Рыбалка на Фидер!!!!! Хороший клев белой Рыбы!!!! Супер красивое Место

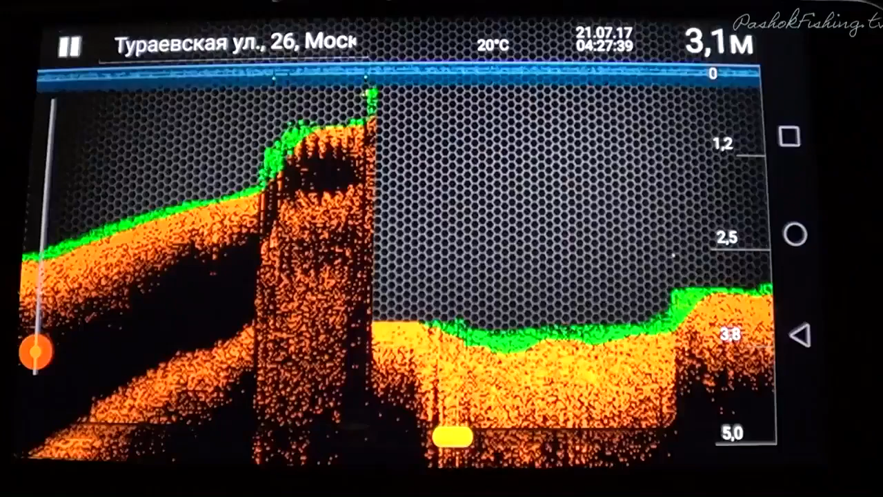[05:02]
On screen: water 20°C
Итак, 3,7 метра эхолот показывает. Делаем подмотку к берегу. Так, вот она пошла бровочка, подъем на 2,7.